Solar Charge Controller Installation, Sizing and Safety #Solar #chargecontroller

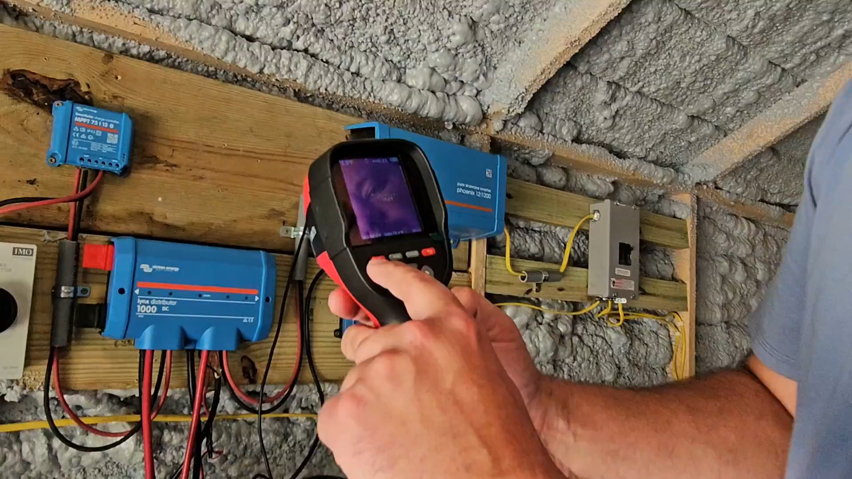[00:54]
So I've turned on the thermal imaging camera and you can see right here on the ground, it's 73 degrees, right?
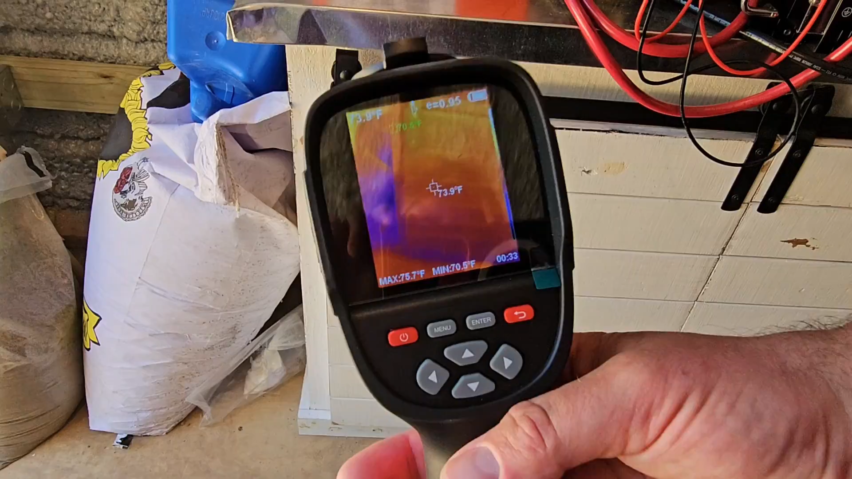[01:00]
On screen: min 70.5°F
75, 74. And then when I come over here to this charge controller, it is 160 degrees.
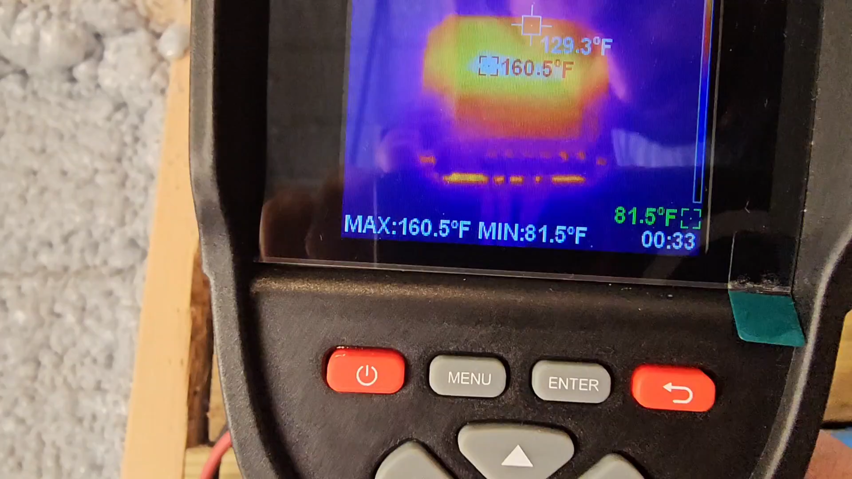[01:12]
On screen: spot 129.3°F, max 160.5°F, min 81.5°F
And it's hot. Why is the charge controller getting so hot? We have too much power.
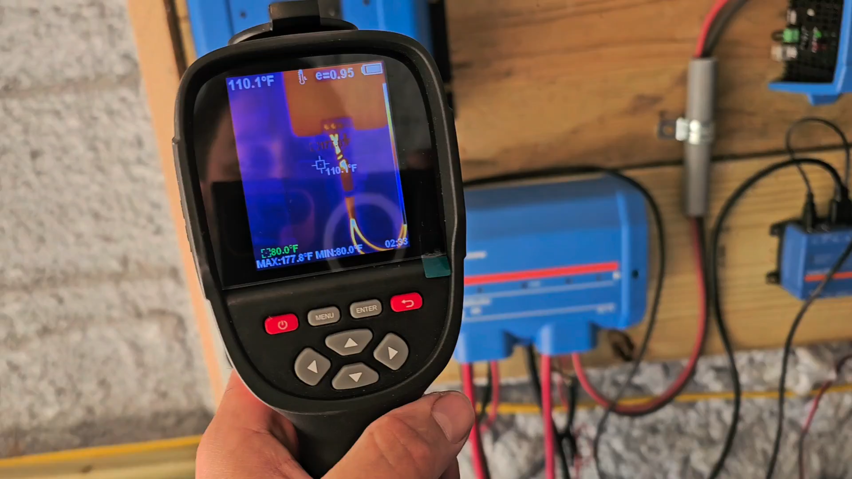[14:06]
On screen: spot 110.1°F, max 177.8°F, min 80.0°F
So you see the charge controller, how it's getting a little bit hot, 120 degrees. Well look at the wires.
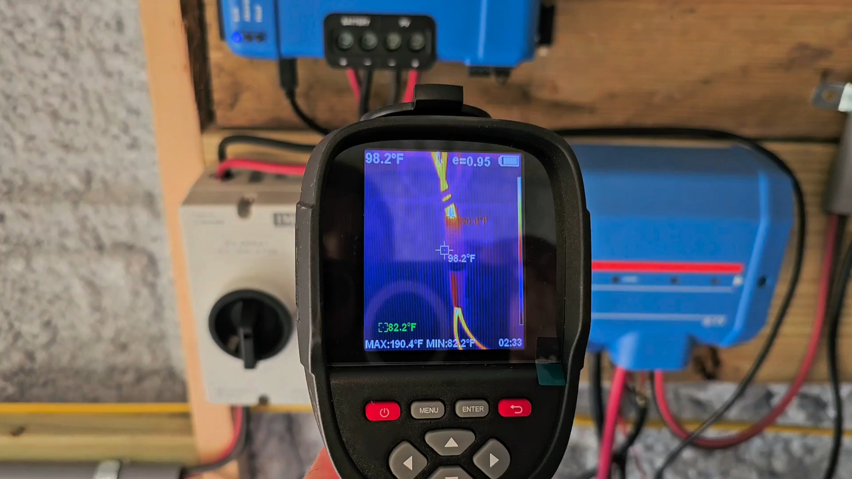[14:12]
On screen: spot 98.2°F, max 190.4°F, min 82.2°F
Look at the wires going to the actual distributor.
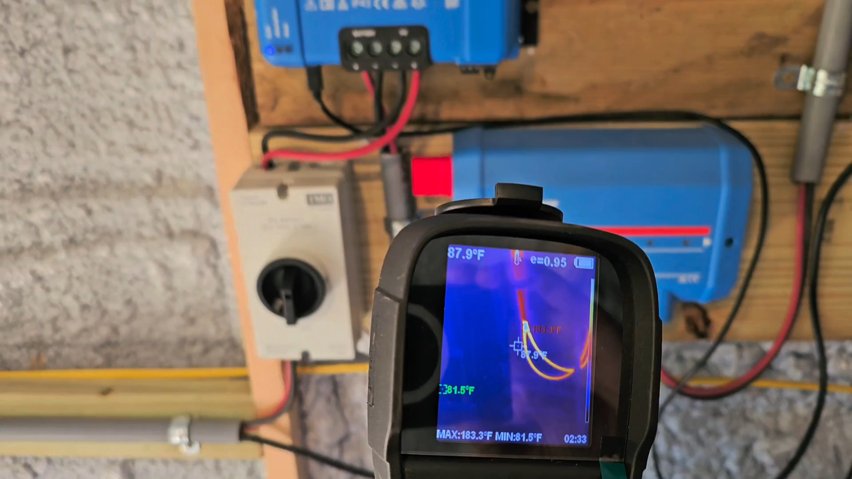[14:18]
On screen: spot 87.9°F, max 183.3°F, min 81.5°F
Those are the wires that come from the battery terminals. And look at how hot those wires are.
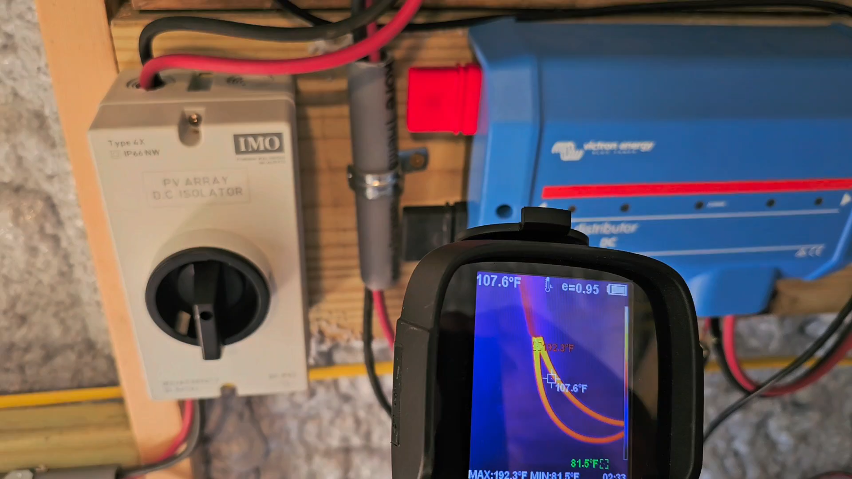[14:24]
On screen: max 192.3°F, min 81.5°F
168 degrees. If I didn't have this and I wasn't monitoring, then I wouldn't be able to see that.